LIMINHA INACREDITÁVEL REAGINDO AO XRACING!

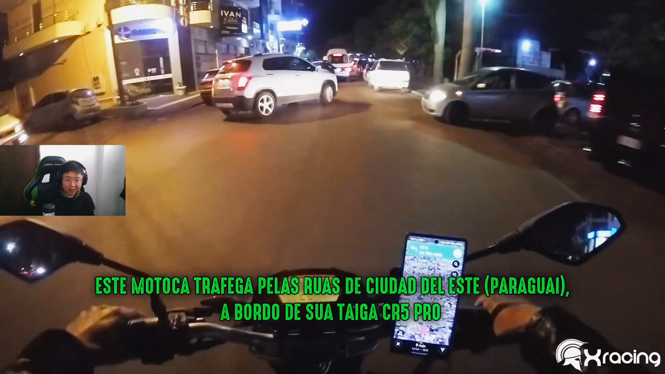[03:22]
Cidade do Leste. Eu já fui pra. Aqui deixa eu ler aqui o que ele tá escrito, né? Essa motoca trafega pelas ruas de Ciudad del Este.
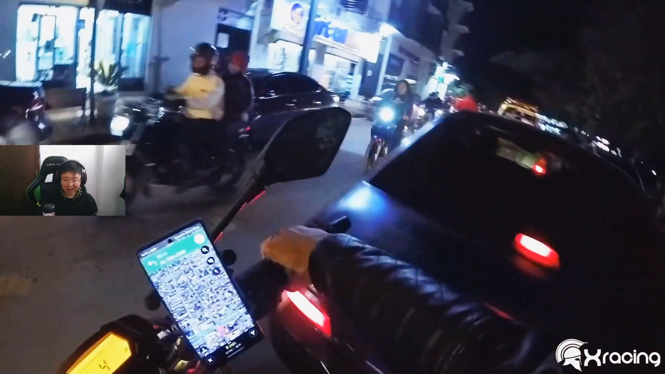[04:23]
Tá contornando tudo, é uma bagunça. Vale tudo.
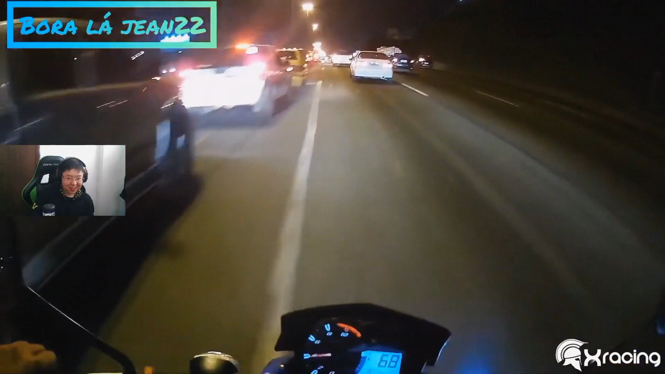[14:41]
Ai, cara. Uia! Aí bateu ali, hein? Olha lá, tem que ter atenção no trânsito, né?